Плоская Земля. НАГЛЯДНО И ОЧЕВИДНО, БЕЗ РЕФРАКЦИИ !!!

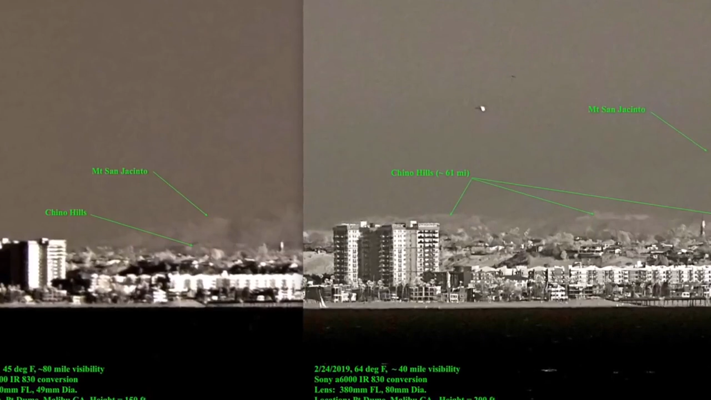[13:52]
а справа фотография с высоты 62 метра ну и мы с вами четко видим как расположены горы сзади этих домов ну и давайте более четко разберемся вот по этой фотографии здесь